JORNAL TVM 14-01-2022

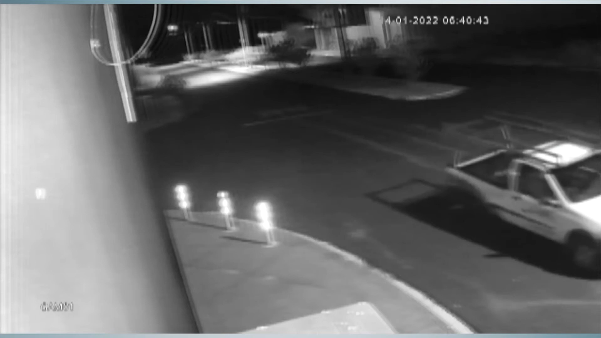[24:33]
Quebraram disjuntores Acho que tentaram Fazer furto aí De fiação Aí acabaram Levando uma caminhonete Que está sem a plotagem Da CIC parafusos A que estava plotada Tentaram E por algum motivo Não conseguiram E deixaram no quarteirão de baixo Tentaram fazer ela pegar no tranco Acredito que sim Pelo que a gente entendeu Pelo que pouco Dá pra ver na imagem Provavelmente foi isso E a outra Ainda está desaparecida E estamos aí Na tentativa Para poder localizar Esse veículo